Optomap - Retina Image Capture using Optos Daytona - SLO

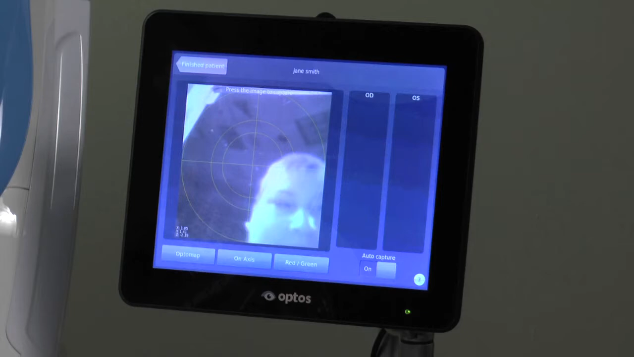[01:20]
You may prefer to keep all images and wait until the end of the session to delete.
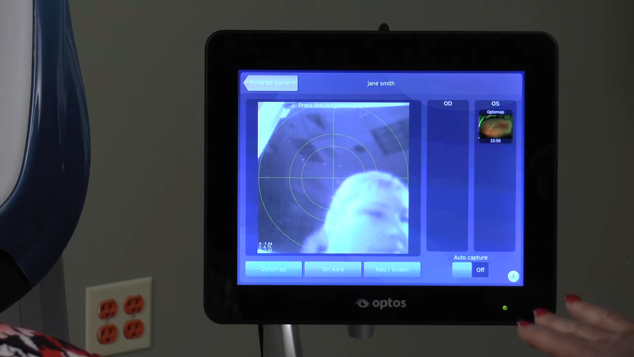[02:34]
To manually capture images, the operator will tap the touch screen when the patient is positioned correctly.